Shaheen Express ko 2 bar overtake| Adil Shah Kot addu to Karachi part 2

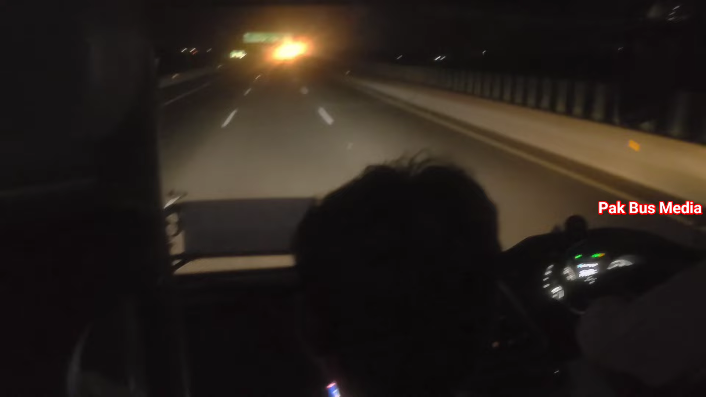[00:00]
अस्सलाम वालेकुम व्यूअर्स, कैसे हैं? उम्मीद करता हूँ कि सब दोस्त खैरियत से होंगे। कोटद्दू से कराची का हमारा सफ़र जारी है। इस वक्त हम मोटरवे M5 मुल्तान टू सखर ट्रेवल कर रहे हैं।
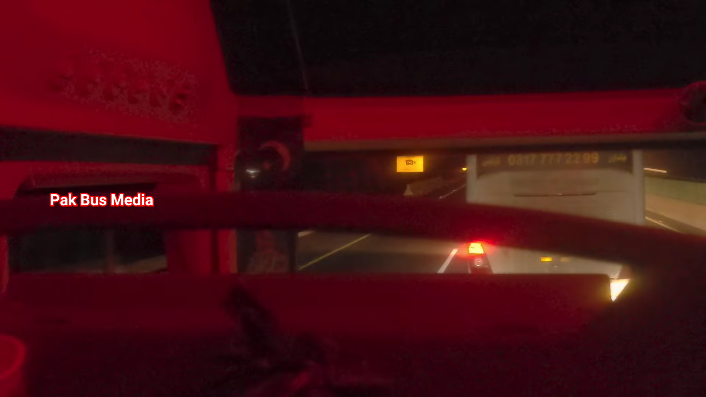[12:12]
ये आप देखें, ये शाहीन एक्सप्रेस की गाड़ी है।
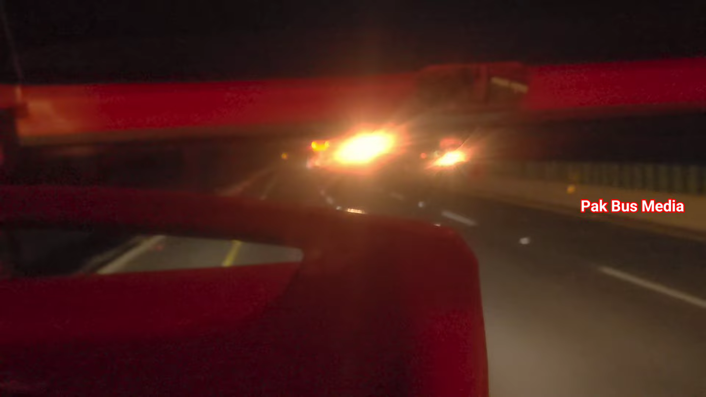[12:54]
लेकिन हमें किसी वजह से रुकना पड़ गया, जिसकी वजह से वो गाड़ी तो निकल गई और ये शाहीन एक्सप्रेस वाली
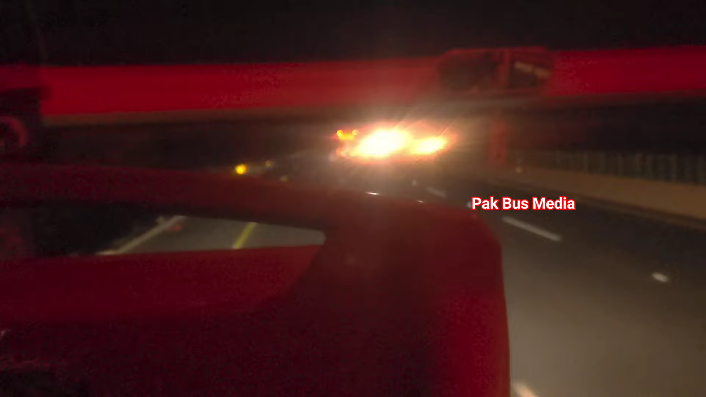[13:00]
गाड़ी भी दोबारा हमसे आगे निकल गई थी। शायद किसी बंदे को वॉशरूम आ गया था, जिसकी वजह से ड्राइवर ने इधर ही मोटरवे पर गाड़ी रोक दी थी।
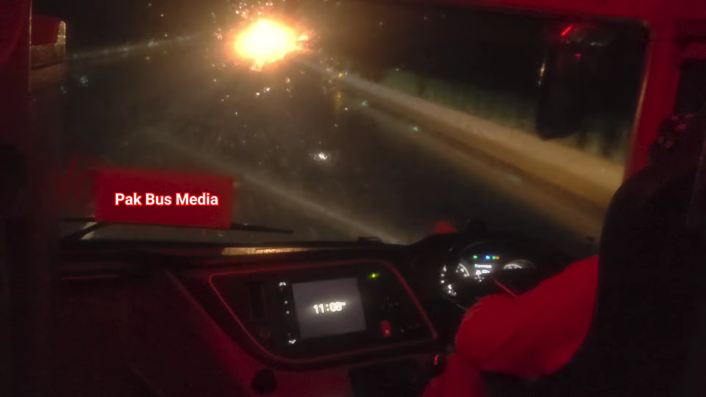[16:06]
ग्यारह बजकर छः मिनट पर जब हमने शाहीन एक्सप्रेस को क्रॉस किया, तो उसके बाद
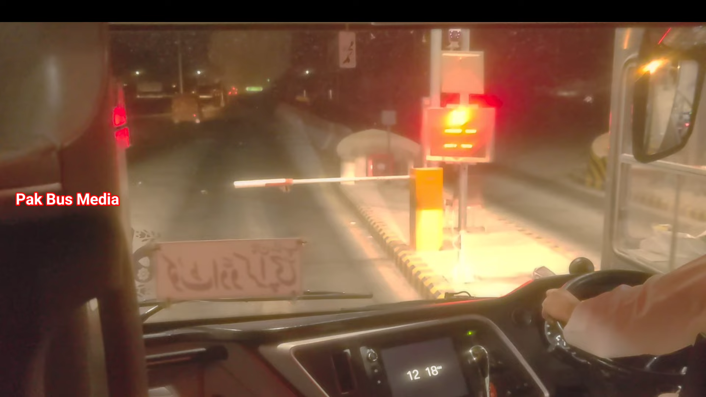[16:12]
आगे वो दूसरी गाड़ी नहीं थी जो पहले नजर आई थी शाइन एक्सप्रेस के साथ, पता नहीं वो कहाँ गई। फिर उसके बाद मुझे नींद आ गई, तो 12:18 पर जब हम रोड़ी टूल प्लाजा पहुँचे तो मेरी आँख खुली। तो शेर शाह टूल प्लाजा से यहाँ तक हमें 4 घंटे और 18 मिनट लगे हैं, जिसमें हमने खाने का स्टॉप किया था और फिर बीच में आपने देखा हमें बारिश भी मिली थी,
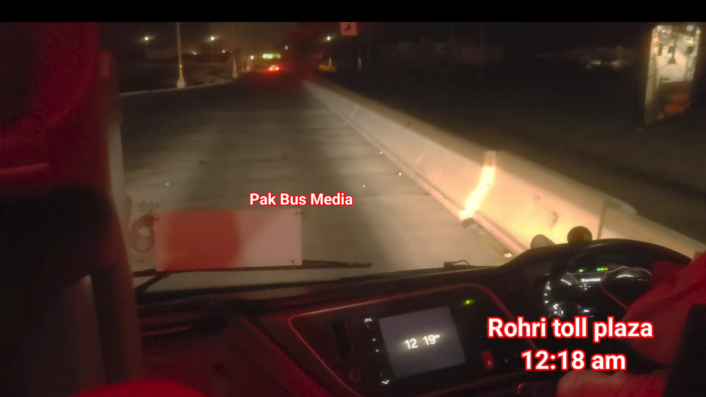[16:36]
तो वहाँ पर भी हमारी स्पीड स्लो हो गई थी, इस वजह से हमें कुछ एक्स्ट्रा टाइम लग गया।